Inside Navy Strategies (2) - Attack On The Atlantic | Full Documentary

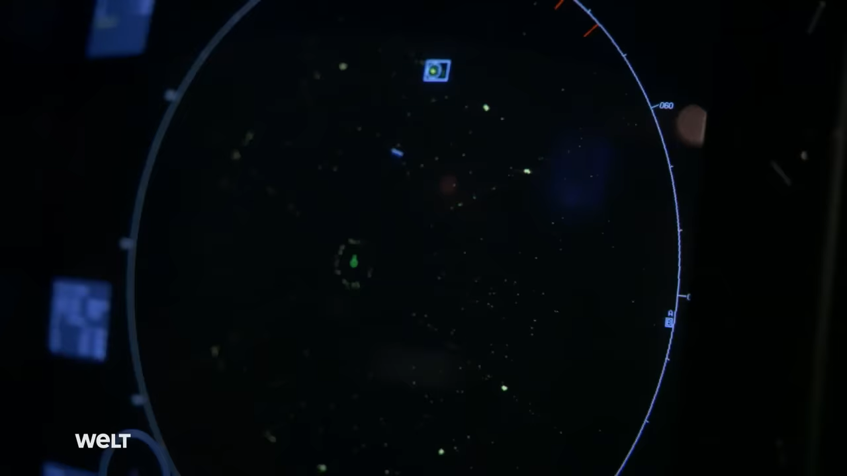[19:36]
Its high-tech sonar system enables the Norwegian frigate to monitor what is happening below the surface.
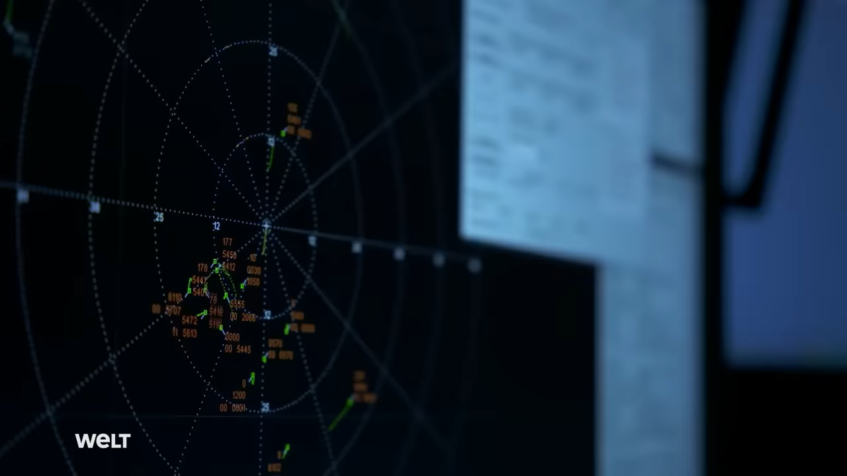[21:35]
The jets are under the command of the fighter control officers onboard the German frigate. These Air Force officers assume the tactical coordination for up to 10 Super Hornets,
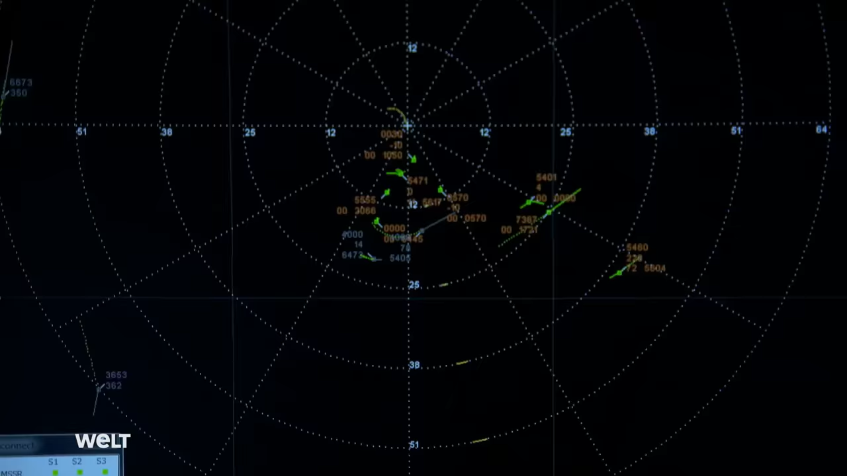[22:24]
The display gives the group an immediate overview of danger situations at all times.
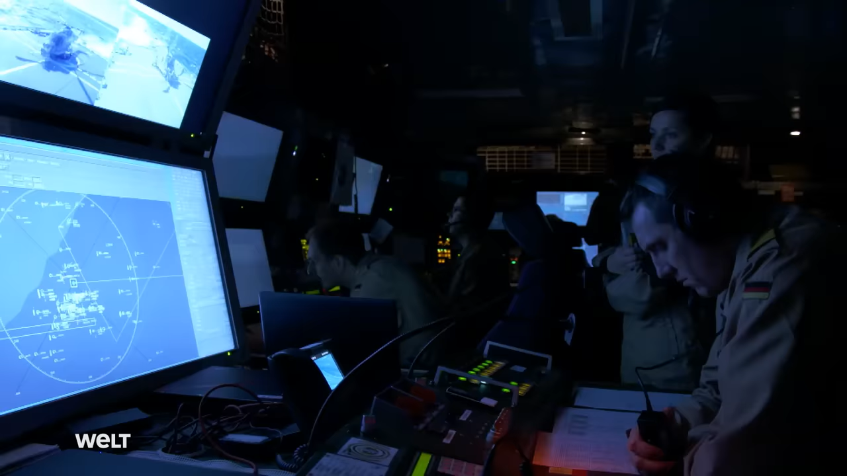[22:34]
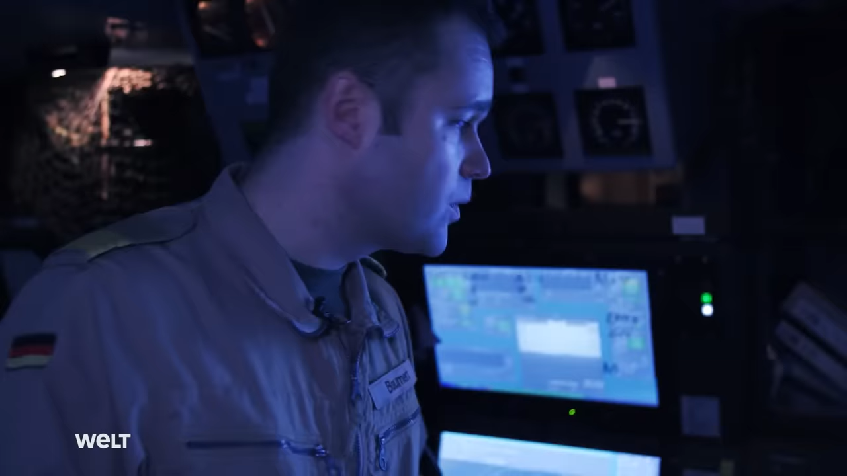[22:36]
This is one of the world's most modern operations centers.
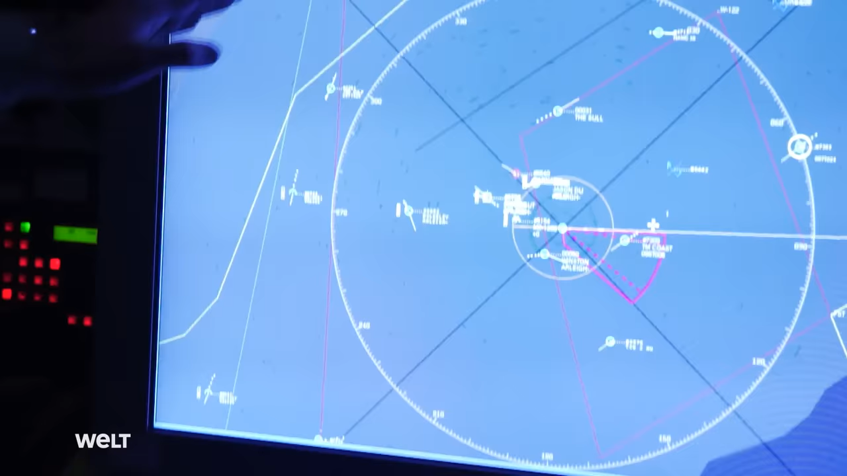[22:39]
We can see land contours. We can see if an object is an aircraft or just a ship or possibly even a submarine. The coloring enables us to tell fairly quickly if there's a threat to our ship or our group. We quickly inform the other ships in our group so that everyone has the same information.
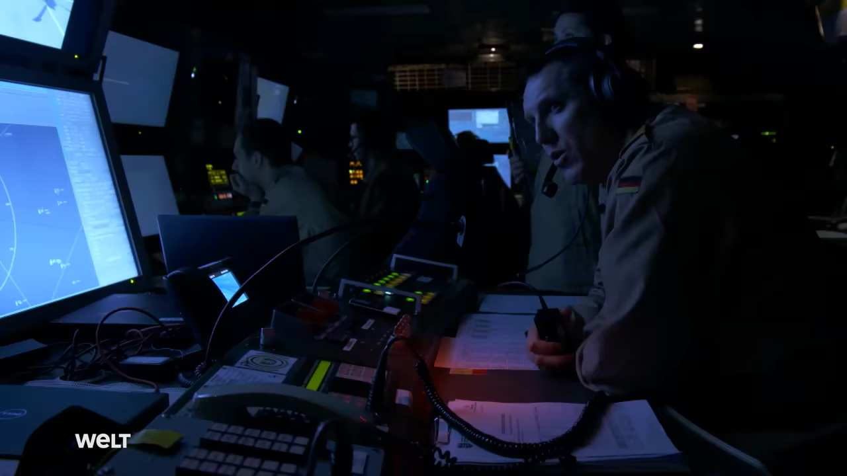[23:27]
As long as he doesn't change his altitude, he's no threat to the force.
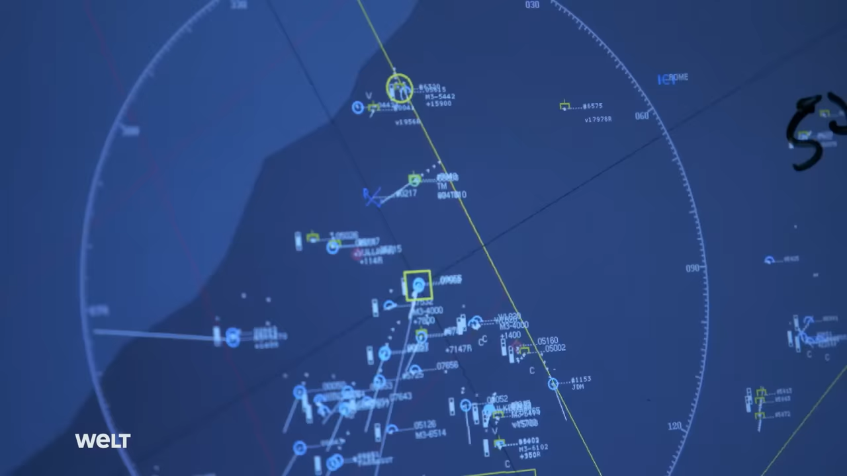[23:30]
However, the F-18 pilots are heading for the carrier group.
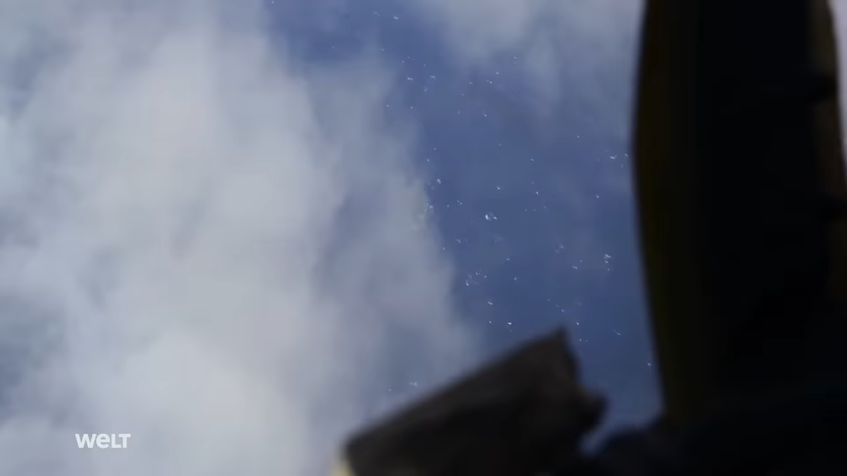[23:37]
They aggressively increase their speed and reduce their altitude, a clear sign of hostile intentions.
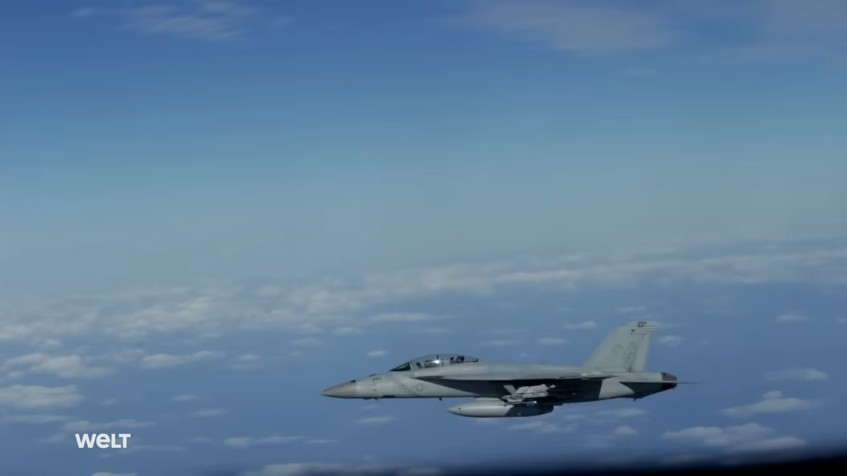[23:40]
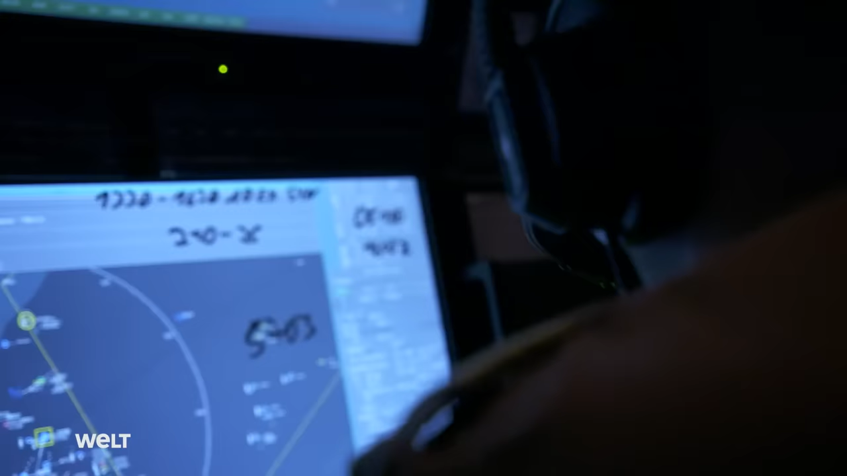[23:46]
Warning, reading on both contacts in the north. Frigate captain Pfennisch now has to take a decision.
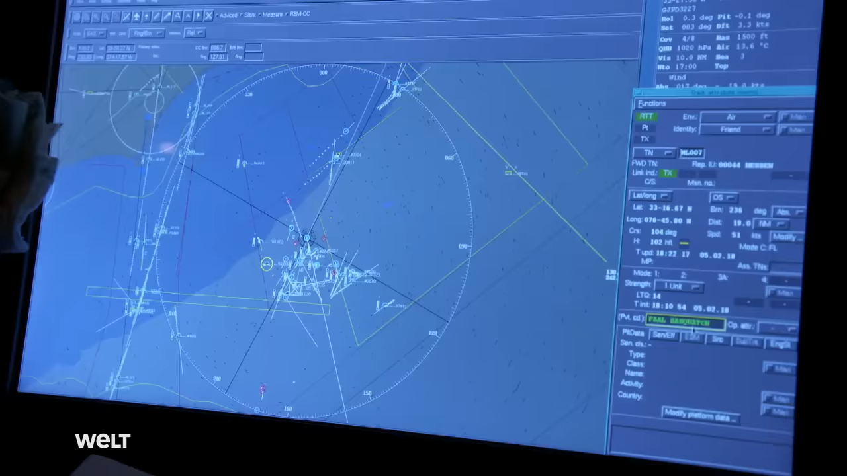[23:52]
The crew have warned the aircraft three times not to come any closer. But they're still approaching.
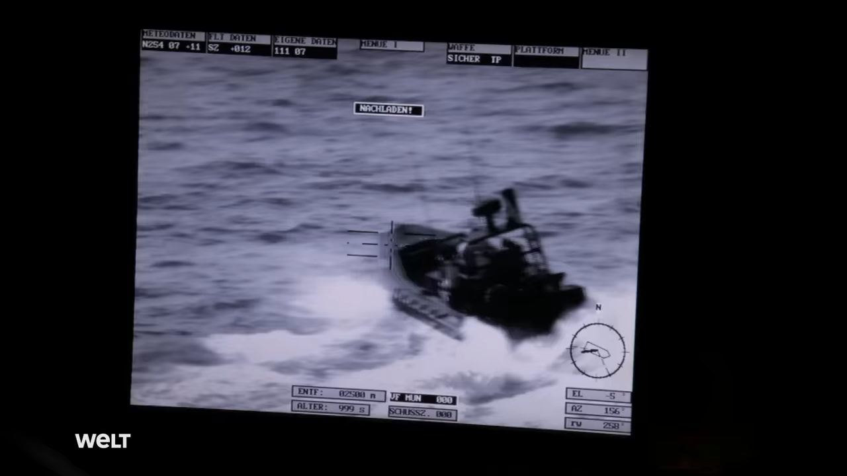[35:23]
The crew of the Hessen have to act immediately.
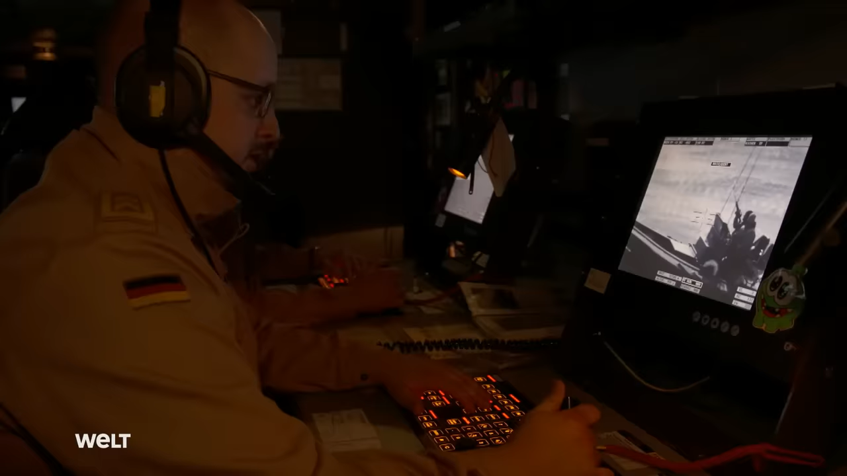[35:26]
The frigate's light naval gun is aimed at the attackers,
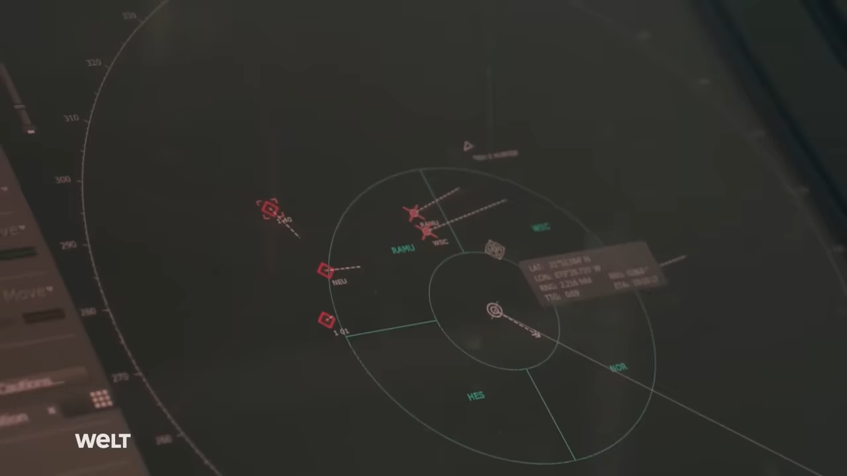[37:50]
Strike group command has loaded a new, and this time digital,
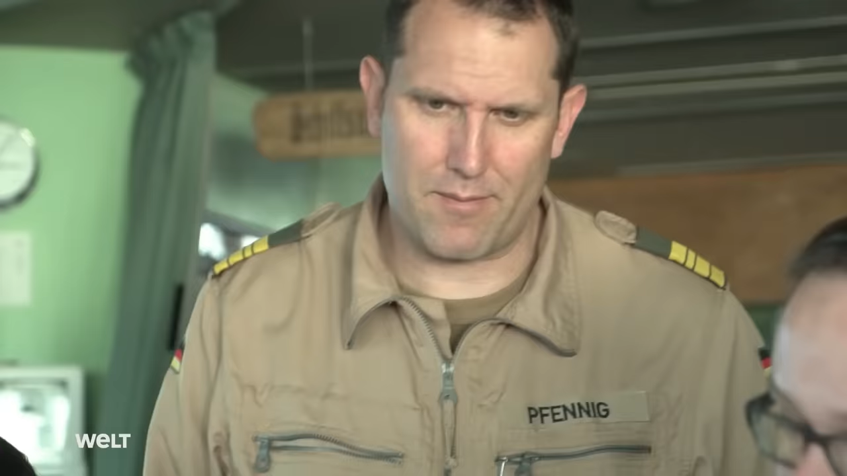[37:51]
maneuver scenario onto the frigate's computer.
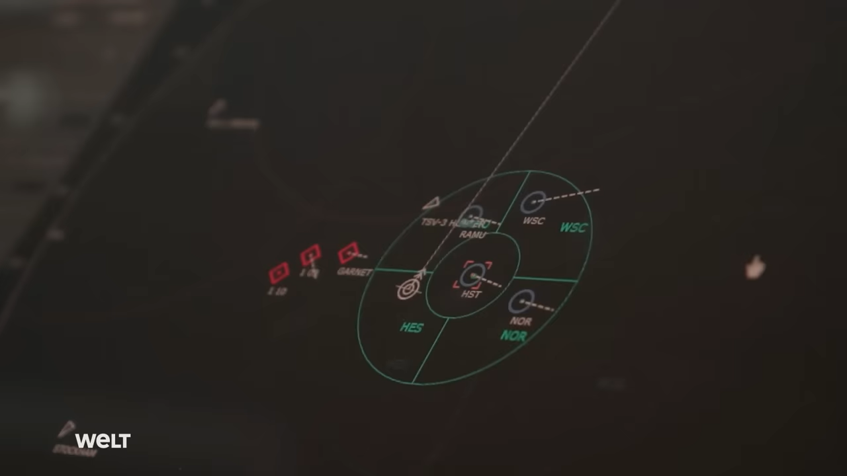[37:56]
The three enemy warships exist only on the screen. Nevertheless, they must be combated.